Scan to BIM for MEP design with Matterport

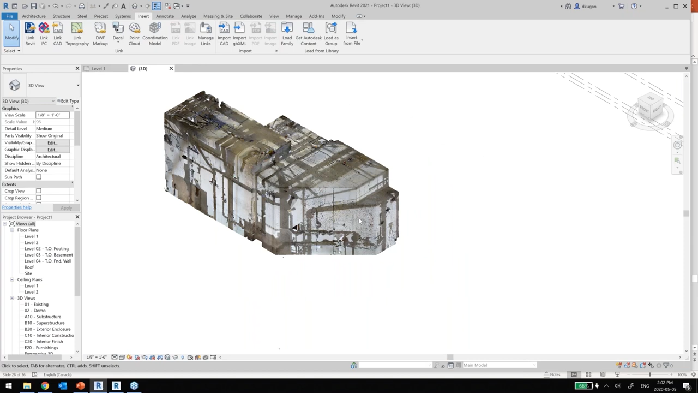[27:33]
I can easily draft this up quickly for you. Because I know exactly what's going on here.
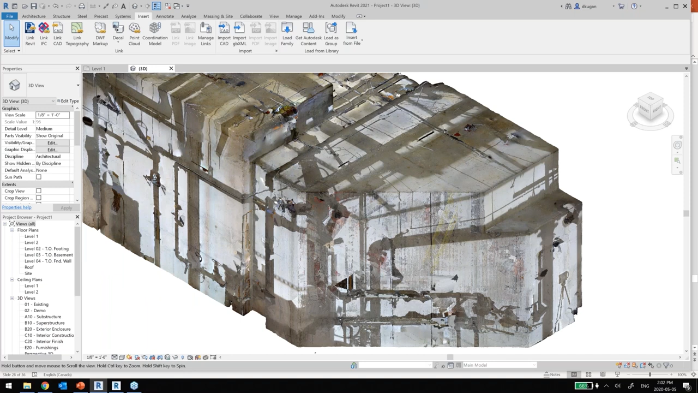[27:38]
So we can go into floor plan. And I can easily create, I remember how to do this. We'll go into an elevation. And we can start seeing different, all those walls.
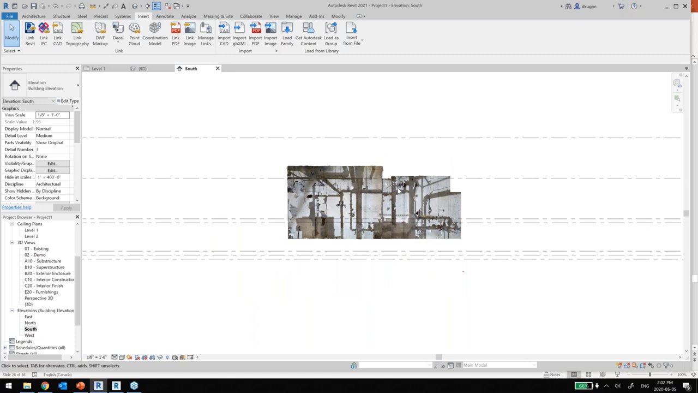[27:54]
So let's go into, for example, our level one. We're going to cut a section.
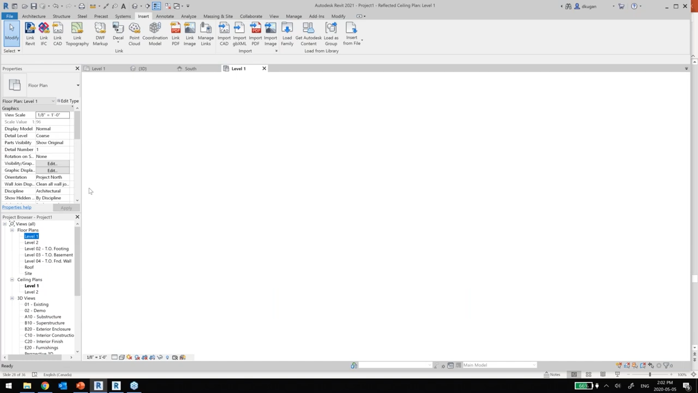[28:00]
And we want to see how all those pipes stack.
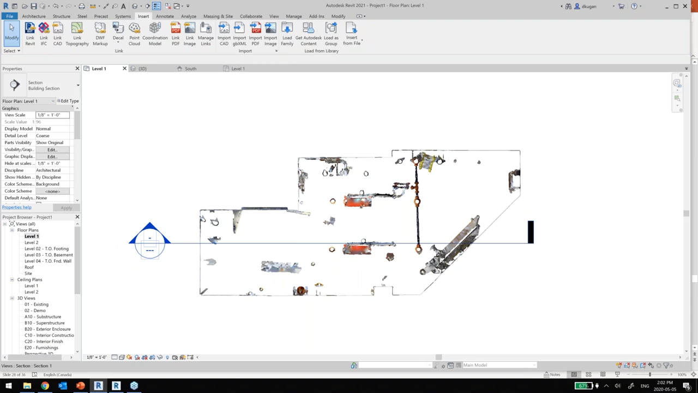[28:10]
Great. So now we can start seeing a good solid outline of everything in that room.
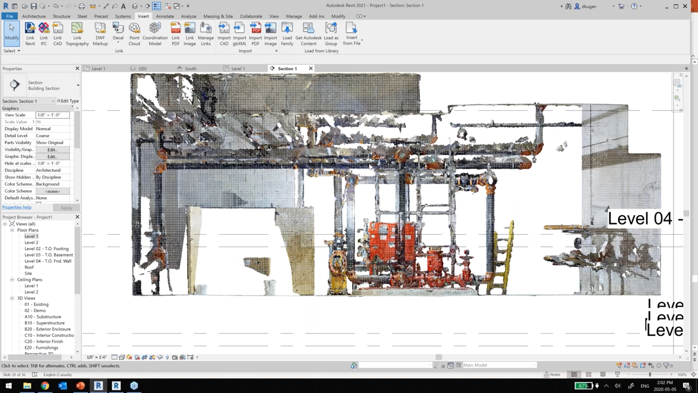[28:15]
So we can start creating a reference planes and start developing the piping systems and adding it.
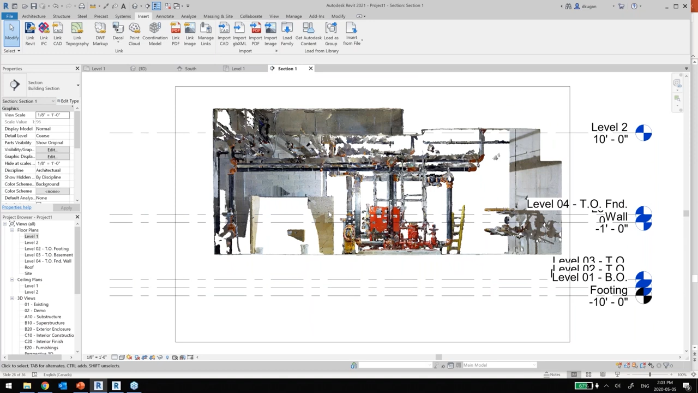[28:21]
So let me just... So an example is, here I just imported it.
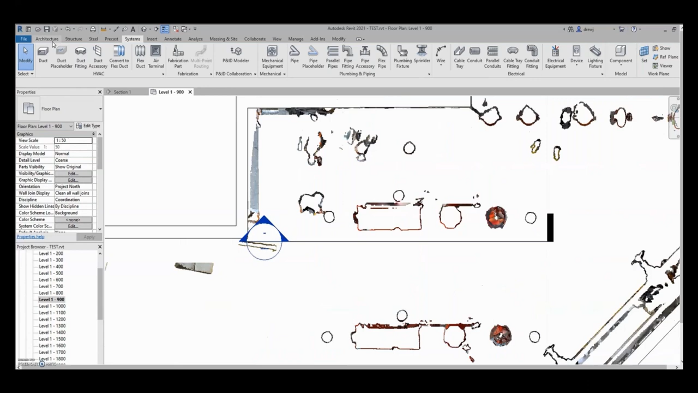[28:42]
And now I had my colleague, Drew Jarvis, one of our MEP specialists, quickly start modeling this. So what he's doing,
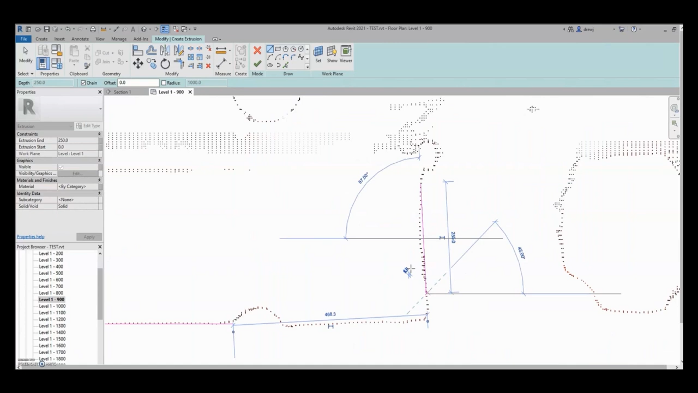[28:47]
he's going through the point cloud and finding where all the points are creating an edge and he starts developing the geometry.
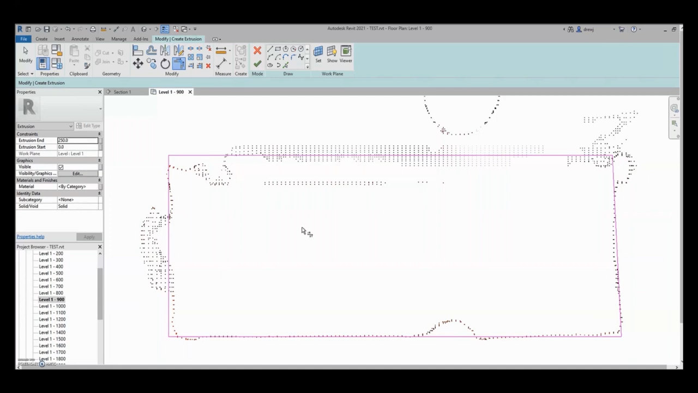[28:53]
So you can see here, he's making that transformer box.
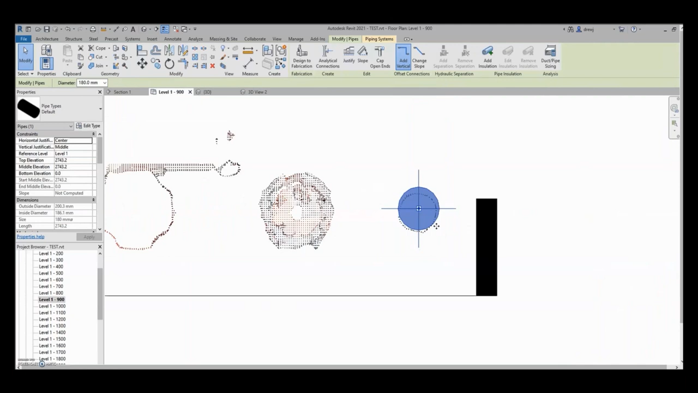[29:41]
He's going based on what is the truth based on the point cloud being the reality capture.
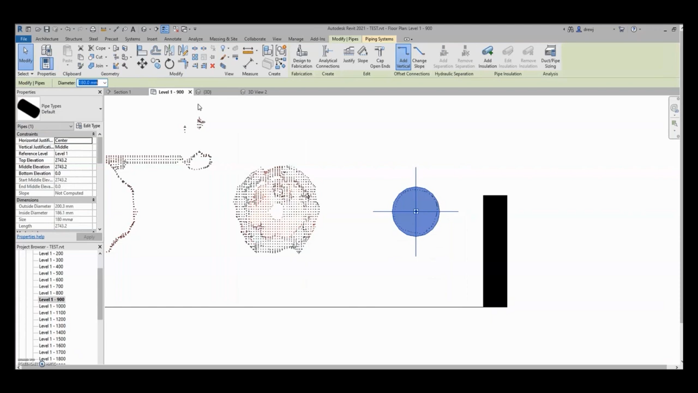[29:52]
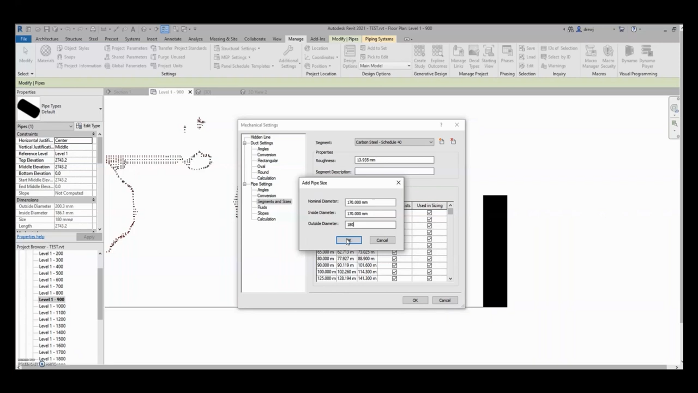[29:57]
So now we've got a couple of stacks.
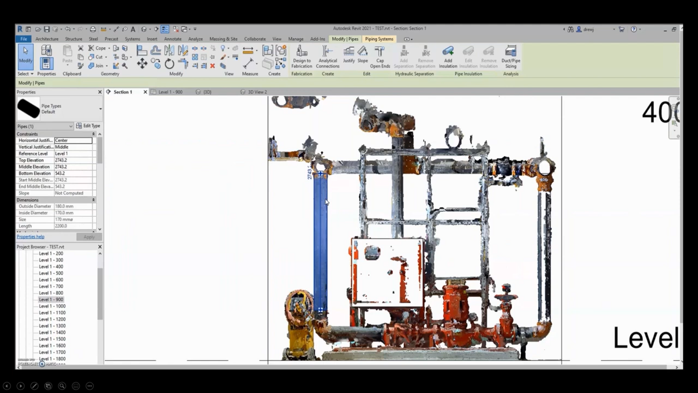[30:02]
And now he's creating those connections.